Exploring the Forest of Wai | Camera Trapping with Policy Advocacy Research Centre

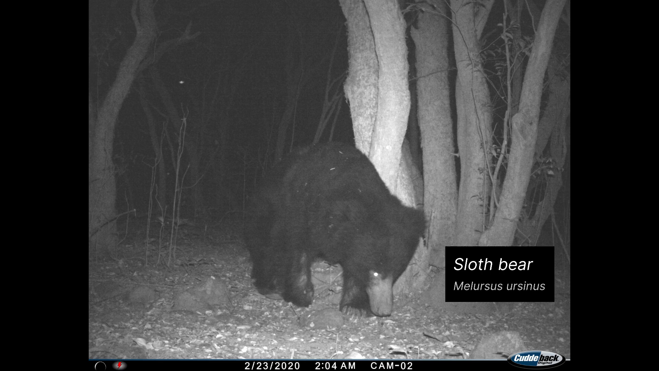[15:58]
of the sloth bear found this massive muscular gore another
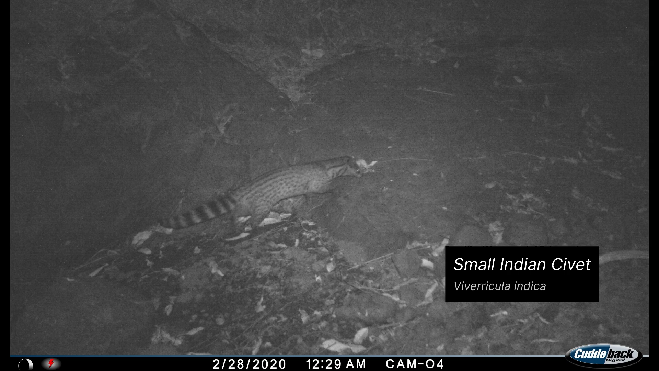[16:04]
small nocturnal mammal the small indian civet
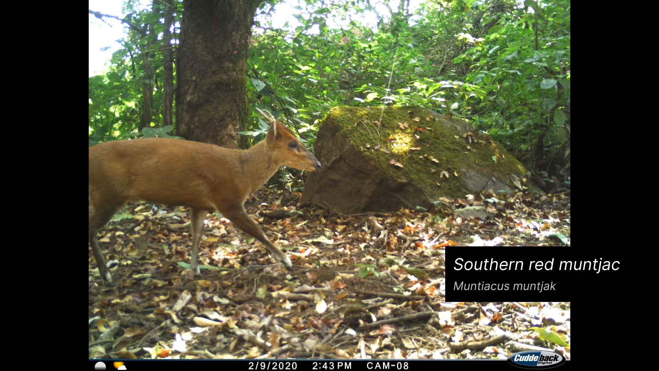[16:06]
here is another barking deer then
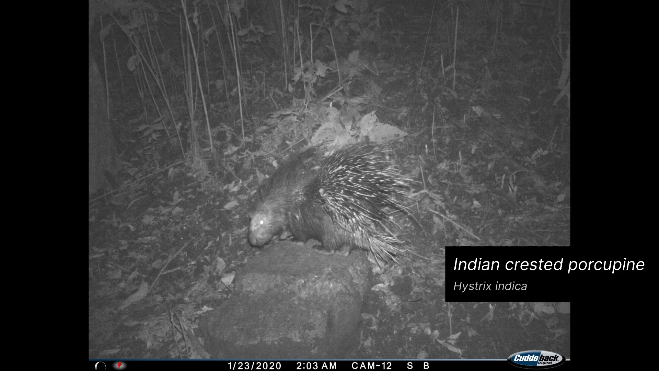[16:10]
we found this porcupine which was quite an interesting sighting another very interesting sighting was